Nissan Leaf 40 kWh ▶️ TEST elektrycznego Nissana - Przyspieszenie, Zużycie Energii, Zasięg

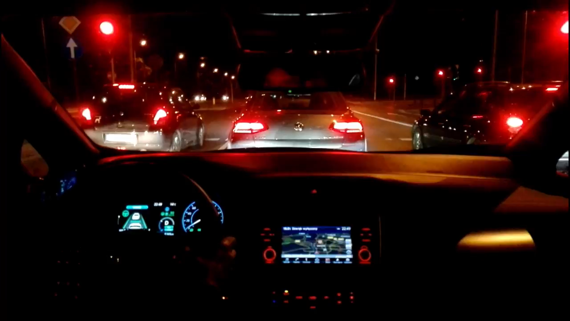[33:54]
nacisnąć odpowiedni przycisk na kierownicy i wtedy to urządzenie, które śledzi samochód przede mną, aktywuje się na nowo do poprzednio ustalonej prędkości i zobaczcie, ruszam sam, nic nie robię. W zasadzie mógłbym nawet nie trzymać kierownicy i ten samochód dalej będzie się trzymał na pasie ruchu. Ale na szczęście w Nissanie jeszcze nie zaszli tak daleko ze swoimi zakusami do autonomicznej jazdy jak w innych markach i Leaf podpowiada, żeby te kierownice jednak trzymać.
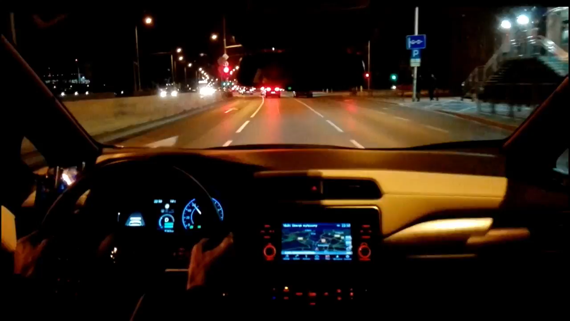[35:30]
Na czerwonym świetle niestety nasz samochód sam nie hamuje. Jeszcze. I teraz zobaczcie. Ten samochód zahamował, stoi i zaciąga hamulec postojowy. Ja nie muszę trzymać stopy na hamulcu. Dzięki funkcji e-pedal wtedy, kiedy puszczę gaz, ten samochód zwalnia aż do zatrzymania i trzyma się w tym miejscu, dopóki znowu gazu nie nacisnę. Zauważcie, że to auto nie pełza w tej chwili. Tak jak typowa skrzynia automatyczna, tak tutaj też,
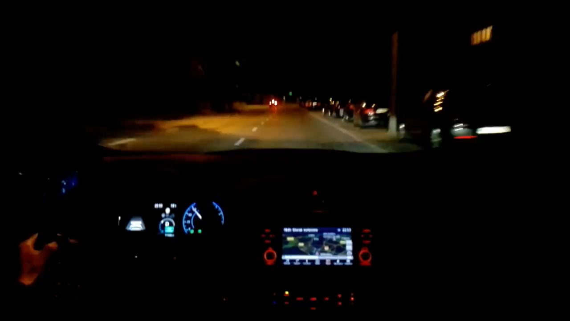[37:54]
nie tworzyć sytuacji potencjalnie kolizyjnych, prowadzić płynnie, nie nadjeżdżać, nie najeżdżać za blisko na samochód, który jest w przodu, nie dojeżdżać do skrzyżowania, gdzie są zaparkowane auta, zbyt szybko. To wszystko da się zrobić i wtedy się okazuje, że nagle jazda staje się zupełnie nieodkrytą wcześniej przyjemnością. Zobaczcie, teraz tempomat aktywny trzyma 70 km na godzinę. Jeżeli to auto z przodu przede mnie wjedzie, lift zacznie zwalniać.